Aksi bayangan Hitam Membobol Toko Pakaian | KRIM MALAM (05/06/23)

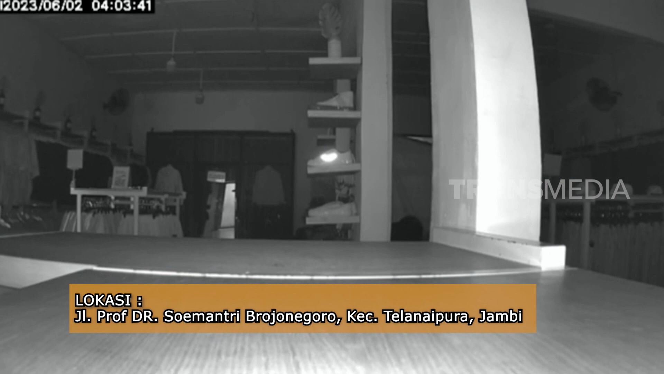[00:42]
Bayangan kedua terlihat di balik gorden pintu belakang
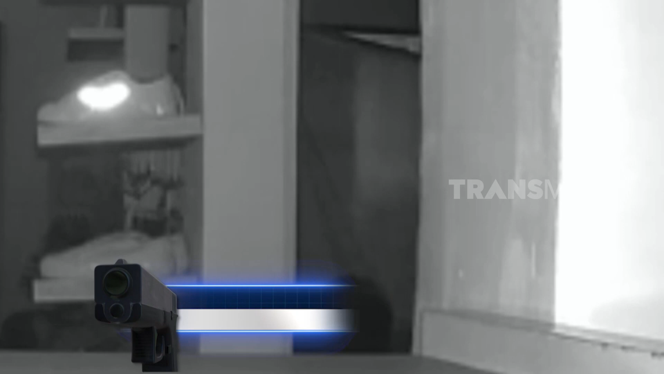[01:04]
Ternyata oh ternyata bayangan komplotan maling